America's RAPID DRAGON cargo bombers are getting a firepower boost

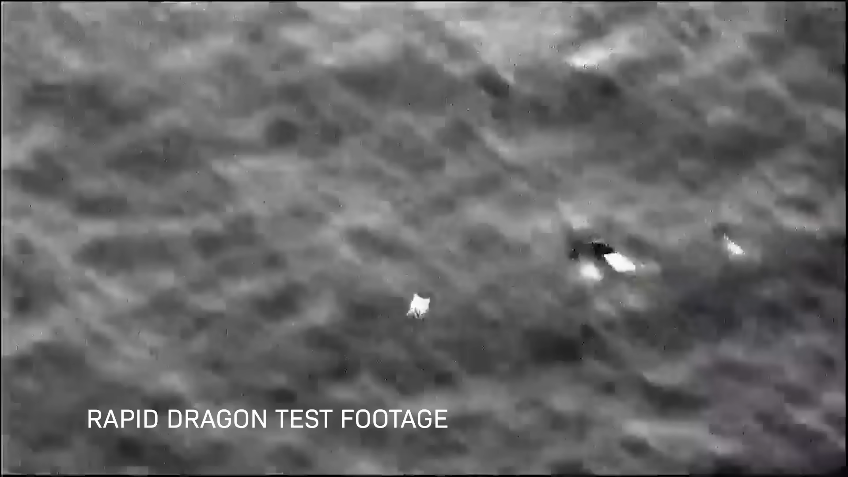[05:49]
Once that weapon was deployed, it flew autonomously for around 30 minutes before
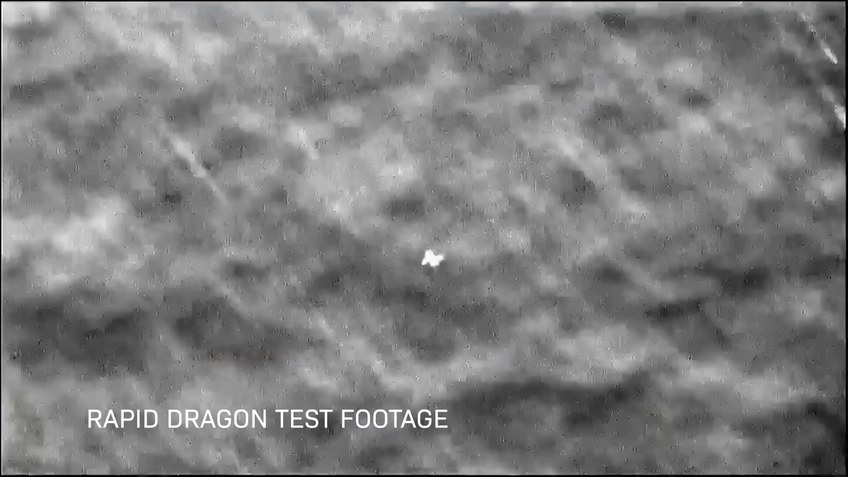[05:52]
striking a direct hit on a 48-by-40-inch target. In other words, this weapon isn't vaporware. It already exists.